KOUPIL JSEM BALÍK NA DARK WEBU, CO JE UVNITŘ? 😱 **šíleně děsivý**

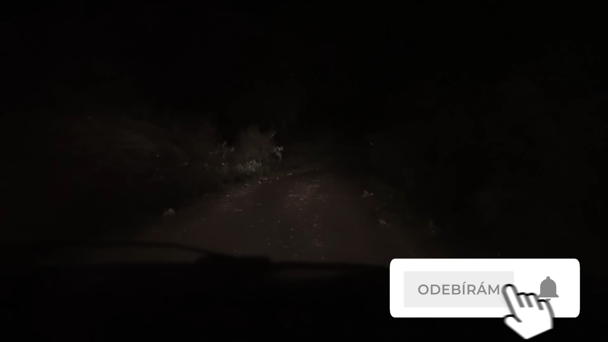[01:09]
nemoc hezky Tady dokonce nějakej dům A za chvíli doufám, že jsme u balíčku Je tak domčo, jdeš pro balíček? Dojdu si pro balíček Tak jo Ale docela se toho budem, že tam tam tady nějaký úchl Kámo, ta cesta vypadá nejvíc vůzně Co tam je? Co to? Počkej
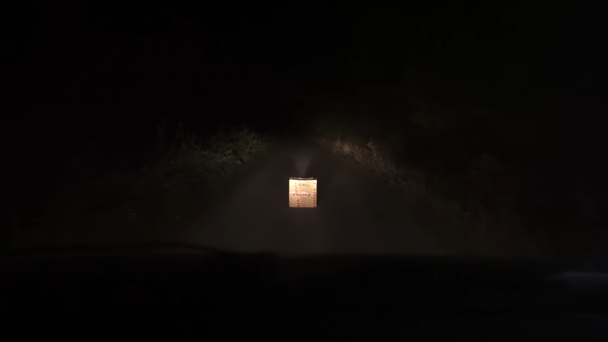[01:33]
Kámo, to je asi ono, hele Lidi, mrkněte na to, máme to tady Parvnik Já to taky nejdu